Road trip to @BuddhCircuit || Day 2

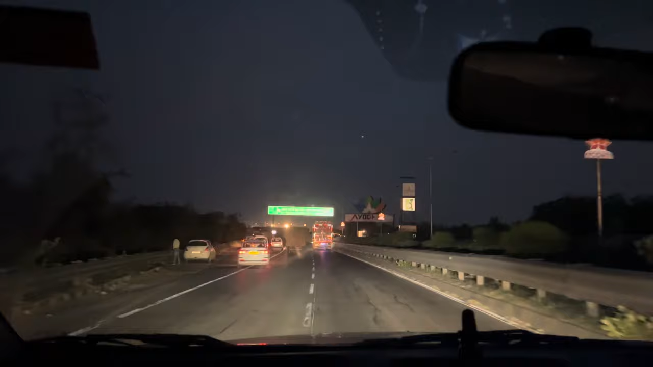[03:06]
There are the parts in the loop The highway has so many.
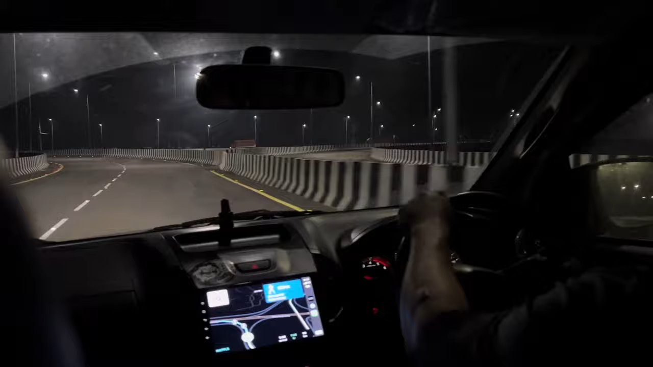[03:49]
This is the expressway. This is the expressway.